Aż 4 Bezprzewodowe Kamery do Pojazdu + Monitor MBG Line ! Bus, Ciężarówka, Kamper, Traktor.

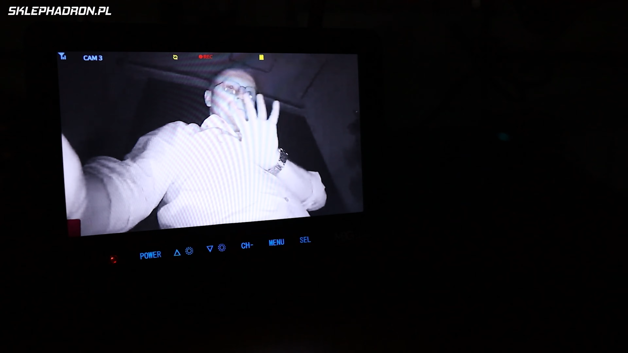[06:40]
Z tyłu mamy przewód zasilający i antenę.
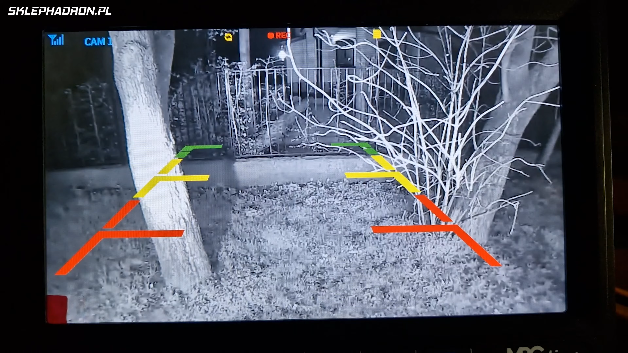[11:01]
W tej chwili mamy podgląd z tylnej kamery, która ma włączone doświetlanie pod czerwienią,
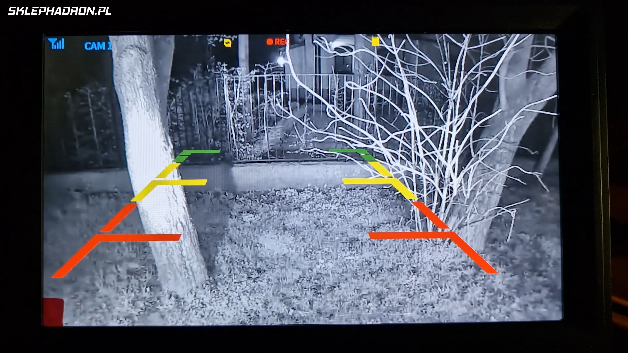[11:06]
stąd obraz jest monochromatyczny, czarno-biały. No i naprawdę wygląda to super. Przełączę Wam teraz obraz na kamerę przednią.
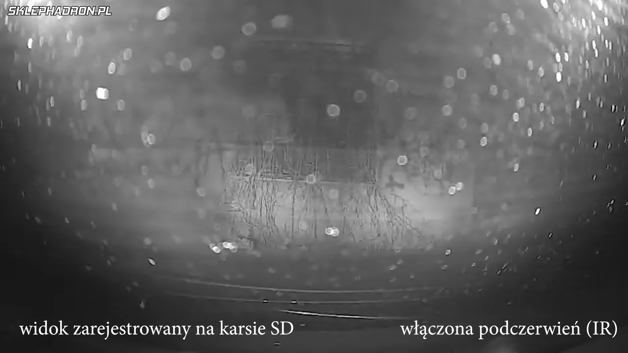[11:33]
Dlatego stosowanie kamer z doświetlaniem pod czerwienią za szybą jest mało praktyczne.
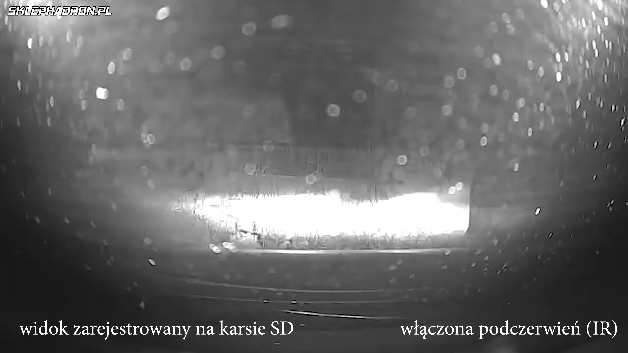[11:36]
Tu macie obrazki z nagranego materiału nocnego,
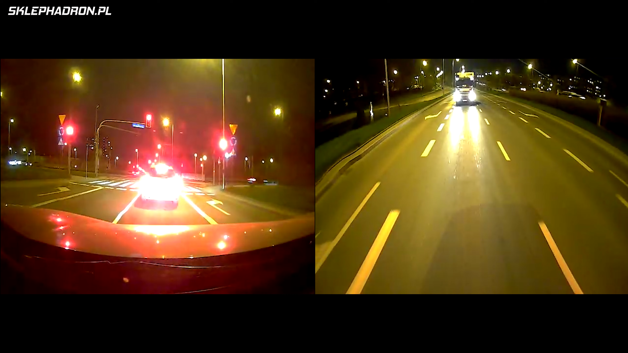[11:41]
na którym widać, że obraz z tylnej kamery, która nie jest za szybą, jest ładniejszy. Przynajmniej mi się tak wydaje. Jeszcze jedna ważna kwestia. Ten system nie kończy zapisu pliku wideo po utracie zasilania, tak jak ma to miejsce w typowych wideorejestratorach. Dlatego jak zasilanie podłączone jest do plusa po stacyjce, który ginie po zgaszeniu silnika, tracimy ostatni plik wideo, a to może być nawet 3 minuty. Warto mieć to na uwadze albo rozważyć taki sposób zasilania, aby nie tracić ostatnich minut nagrania.